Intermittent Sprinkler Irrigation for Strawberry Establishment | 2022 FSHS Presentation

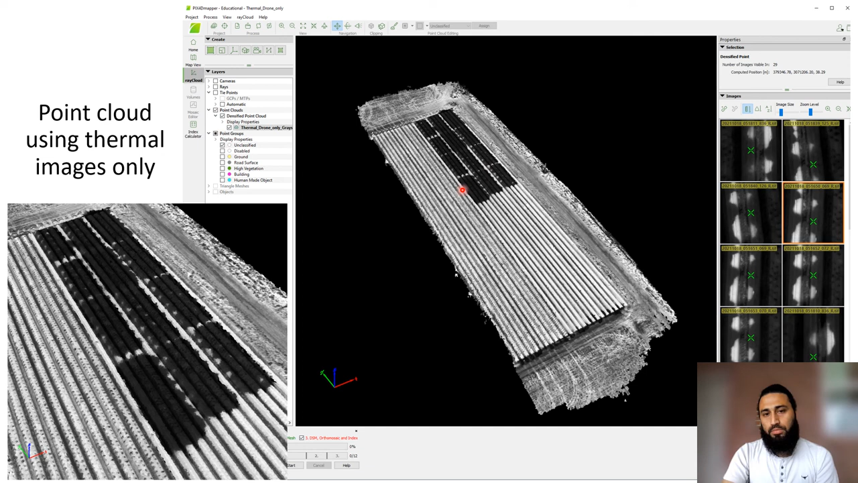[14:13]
So you can see here the dark pixels show the less temperature, whereas the brighter pixels show the higher temperature. So these dark pixels are the plots wherein our program, our experiment is set. So then we have this thermal image index. That means these are represent the temperature at the pixel level of the image in the image. So we have analyzed this to see
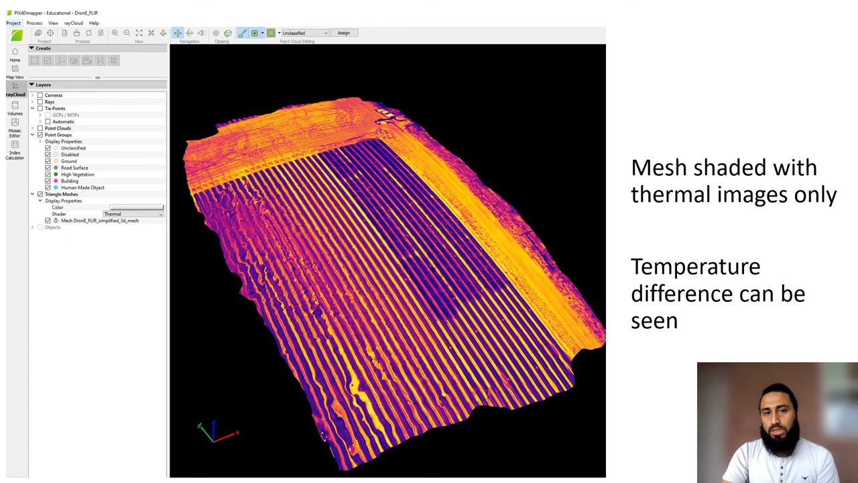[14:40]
what is the relation, if any, with the ground-based thermal images.